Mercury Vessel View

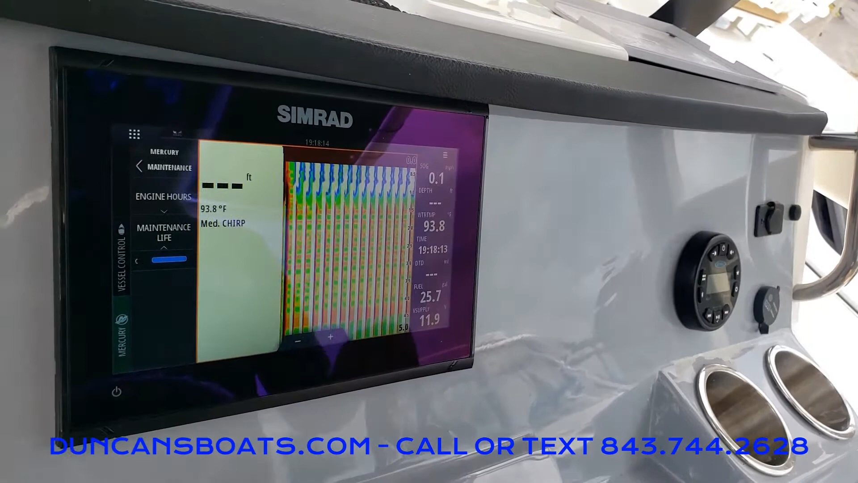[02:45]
On screen: water 93.8°F
Now because we're not down the water we get these weird squiggly lines but that'll show your fish and structure and stuff down there below.
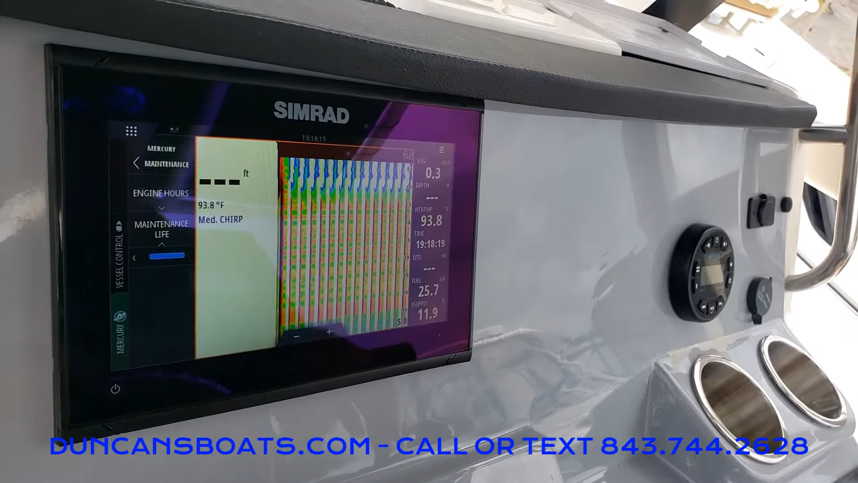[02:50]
On screen: water 93.8°F
You got water temp clearly it's 94 degrees out here today.
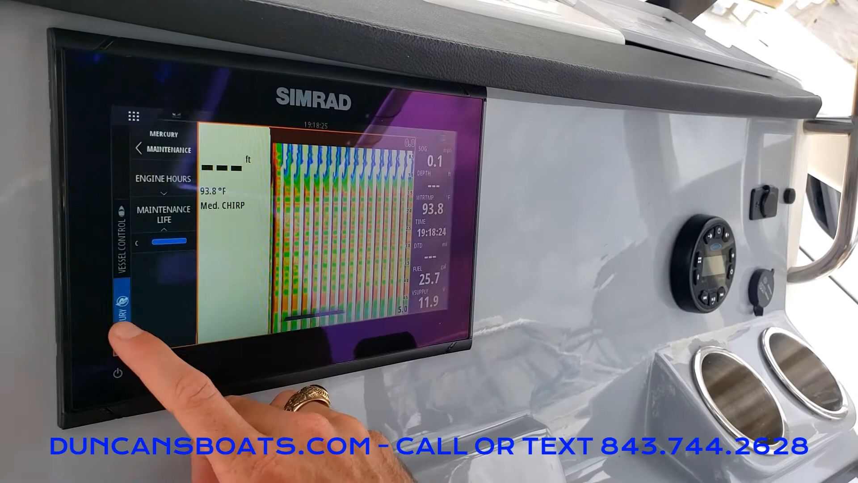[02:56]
On screen: water 93.8°F
Going back to the main screen the last thing we're going to look at is our charts.
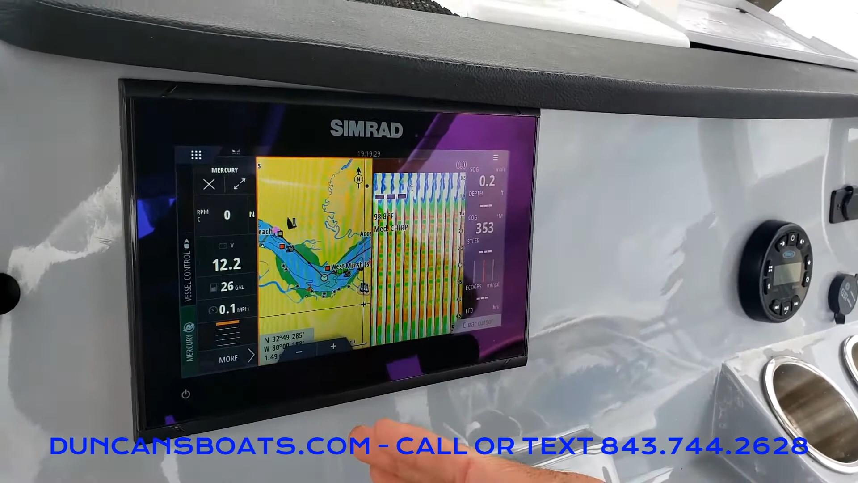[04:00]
and fish finding capabilities if we're trying to locate a deep hole or something like that. And you can actually set up multiple other displays here.